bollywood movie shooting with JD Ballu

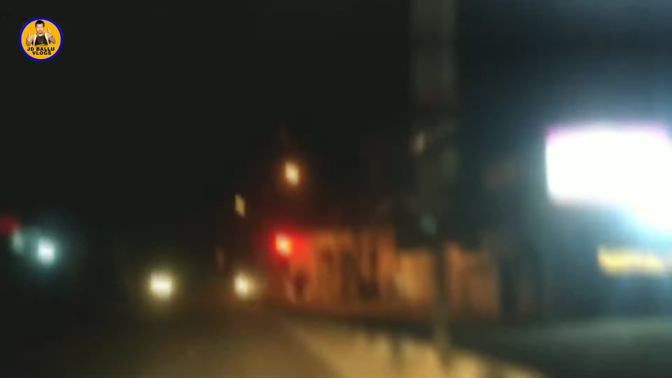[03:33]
तो अभी होटल से गाड़ी मिल गई है और गाड़ी से हम जा रहे हैं शूट की जो लोकेशन है उसके लिए। तो पूरी लाइटें वगैरह जल रही है अभी शहर में, शहर से बाहर निकल गए, ये खाली रोड है,
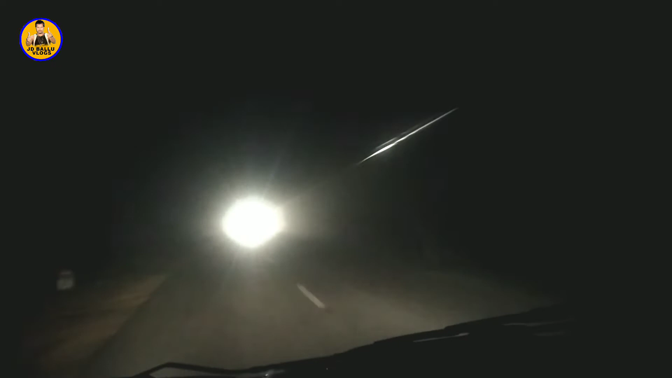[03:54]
कोहरा जमा हुआ है, कोहरा पड़ रहा है, जमा तो हुआ नहीं है।